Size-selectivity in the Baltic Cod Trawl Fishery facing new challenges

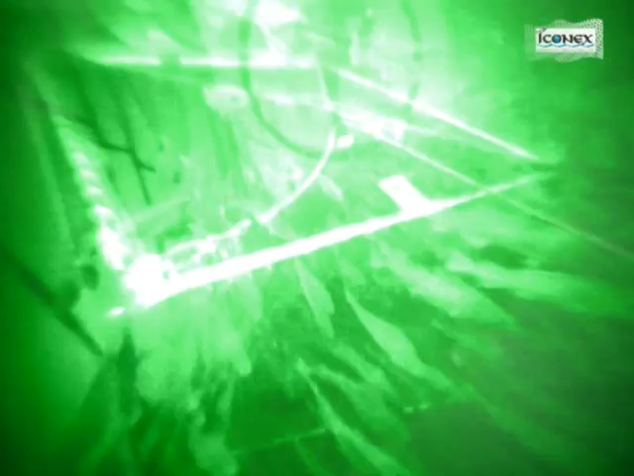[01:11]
The Bacoma project succeeded in achieving most of its objectives, for example to ensure that cod escaping from trolls survive.
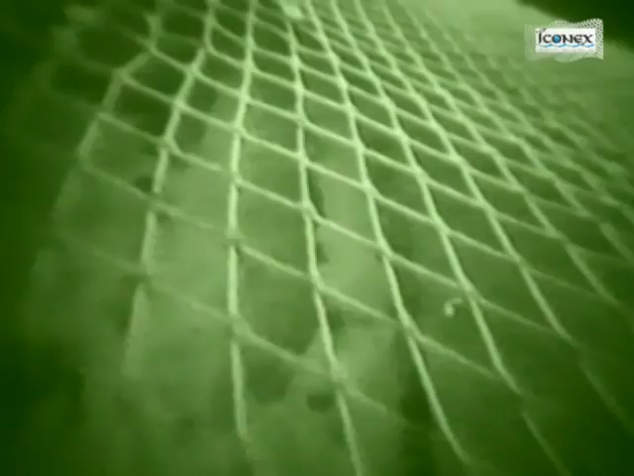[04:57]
We know that the meshes are wide open in the front part of the trawl, but cod does not show any attempts to escape upward here.
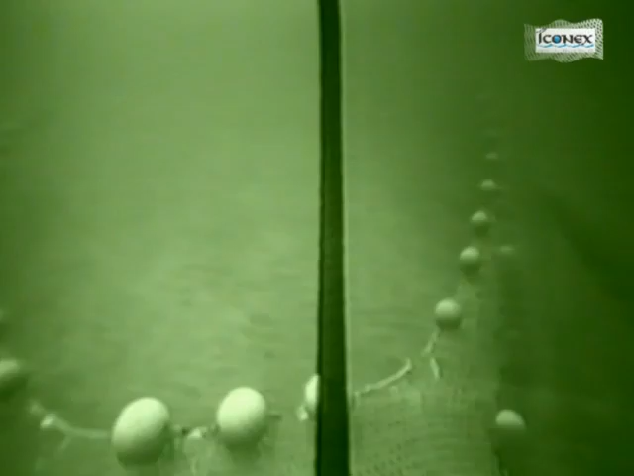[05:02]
As we move further back,
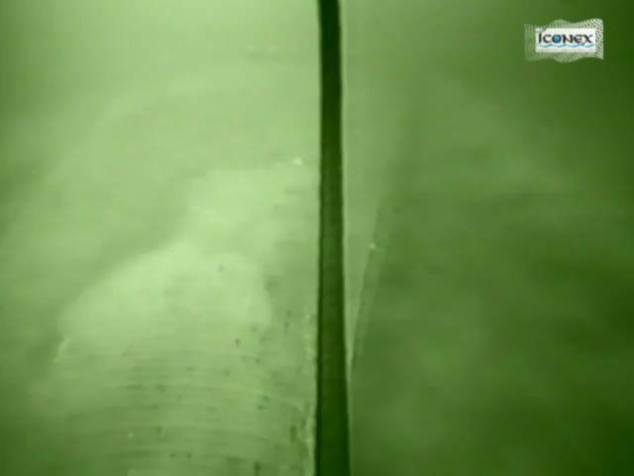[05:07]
the meshes are gradually closing, and in the extension piece they become completely closed.
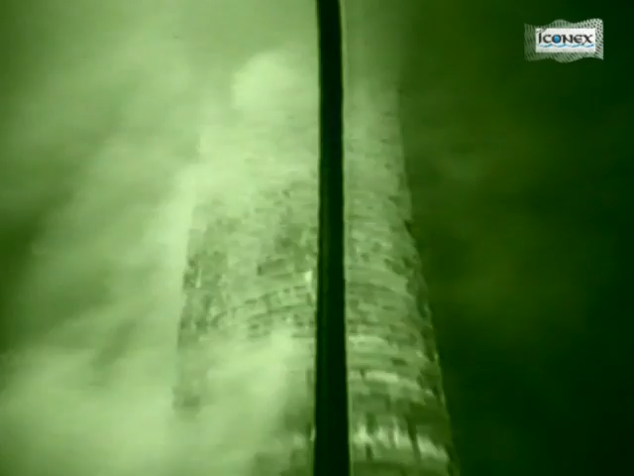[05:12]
Not until we reach the very end of the gear, the so-called cod end,
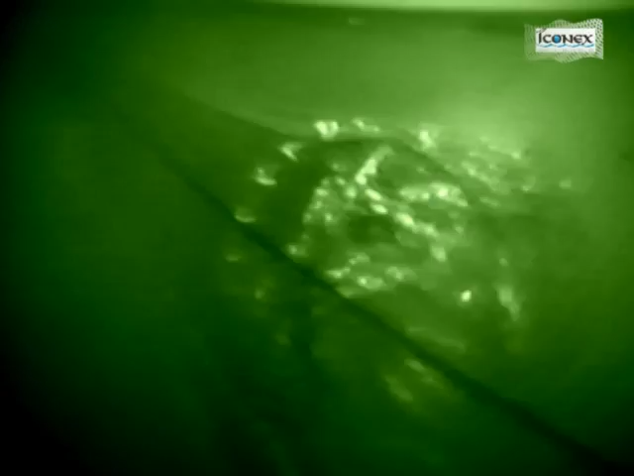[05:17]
we find the meshes open again, but this time we find meshes with varying opening ratios.
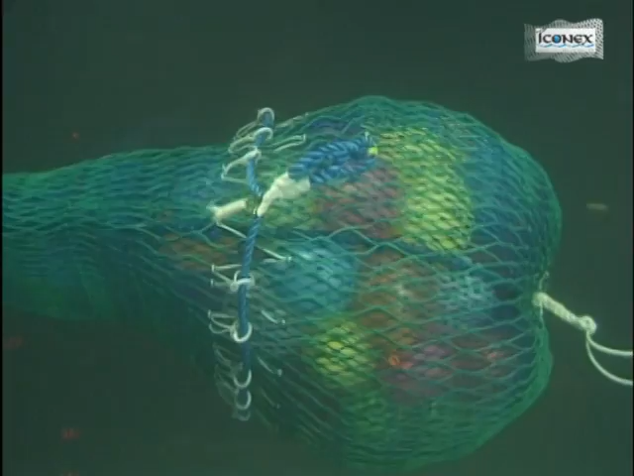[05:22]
In the front of the catch bulb we can see fish tumbling around in turbulent waters.
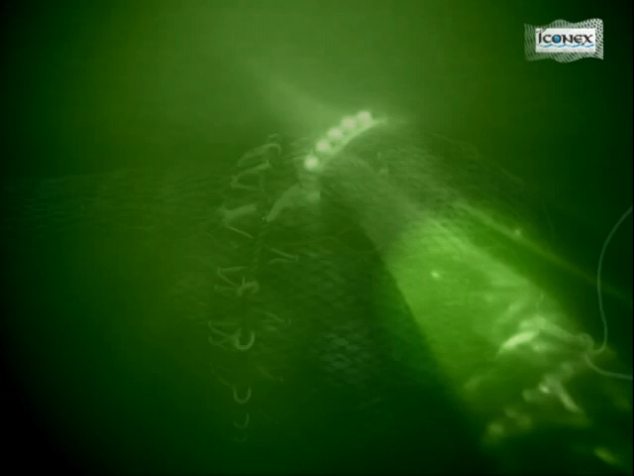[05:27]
Cod was not found a very anxious escapee,
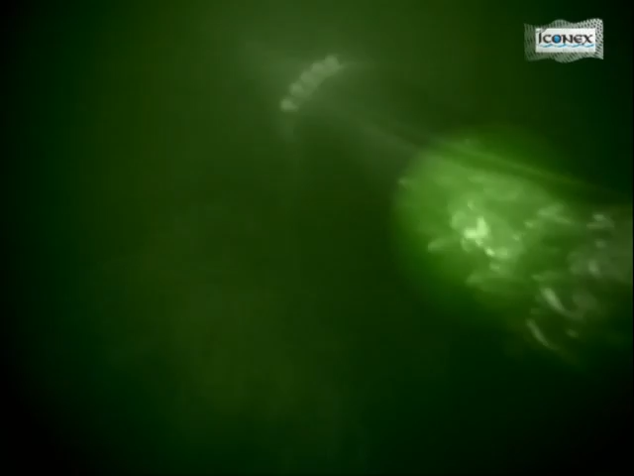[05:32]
it seemed more as if the fish were guided through the netting by the constant outflow of water.
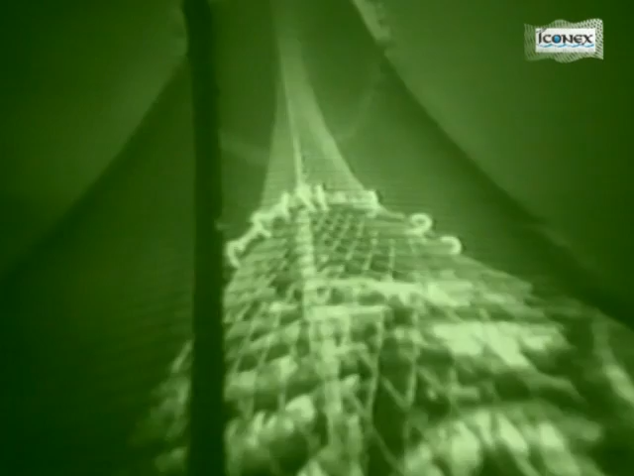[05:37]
Escapement was observed only in this narrow section.
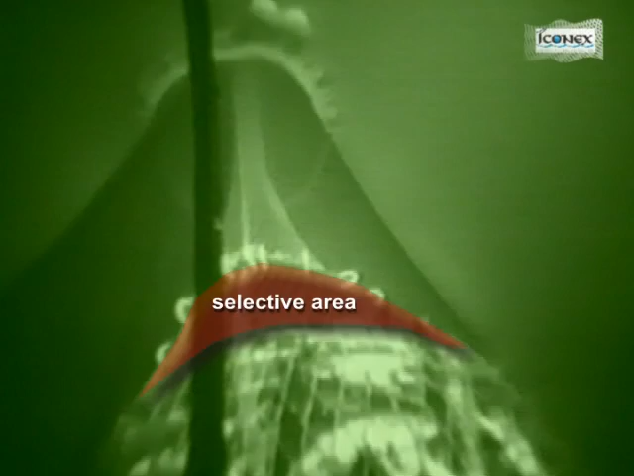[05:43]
Logically, as the catch increases, this selective area moves forward as well.
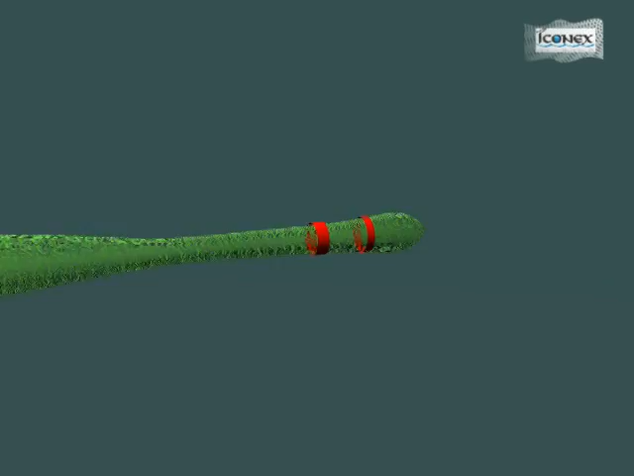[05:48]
The particularly passive escape behavior of
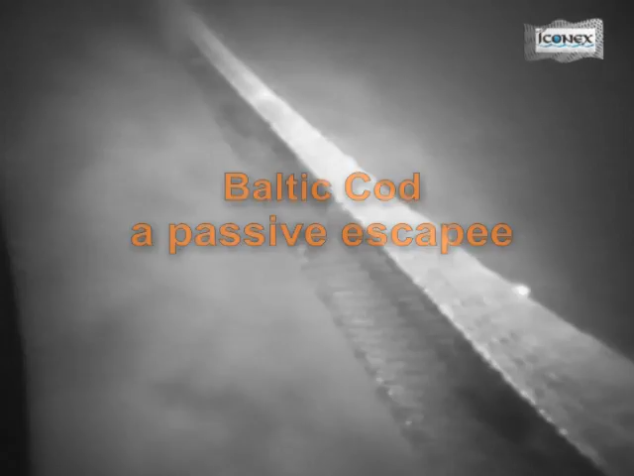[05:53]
cod became very conspicuous when observing cod ends with longer escape panels.
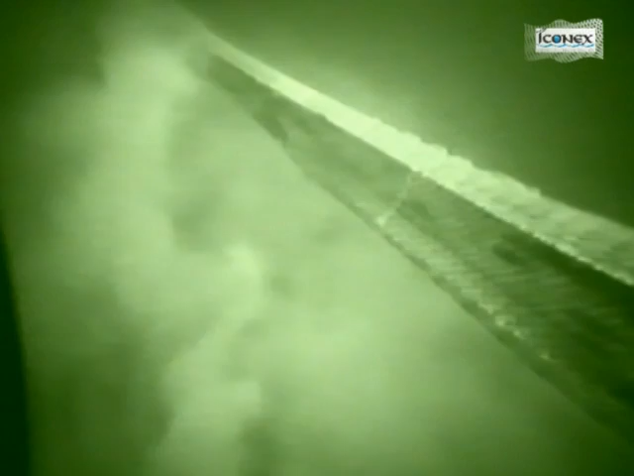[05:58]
Cod were seldom seen attempting to escape in the front part of these more than twice as long as the present Bacoma panel.
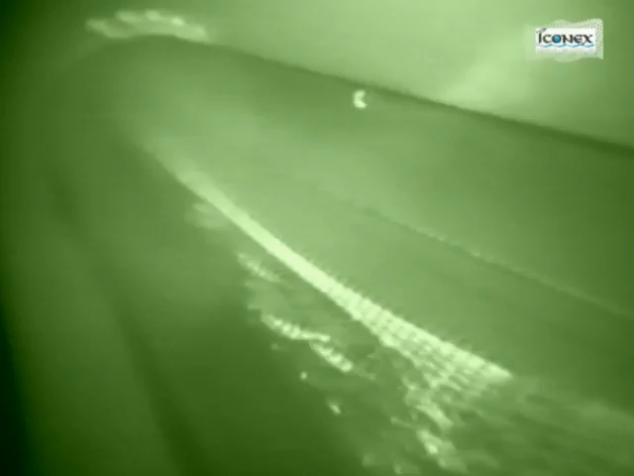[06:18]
Both designs had two long escape panels on both sides of the cod end.
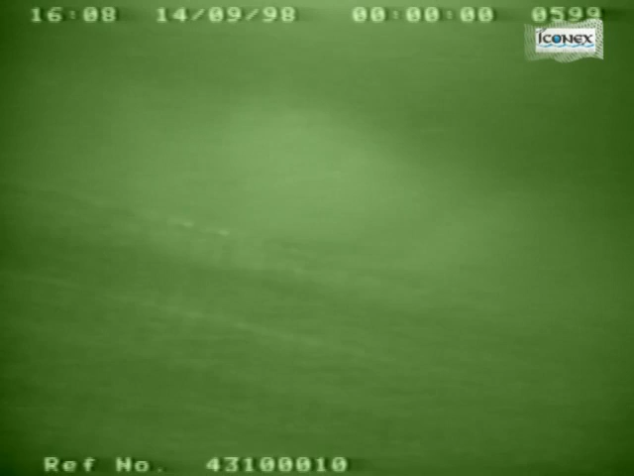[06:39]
Here we can see the design filled aboard the German research vessel the Solea in 1998.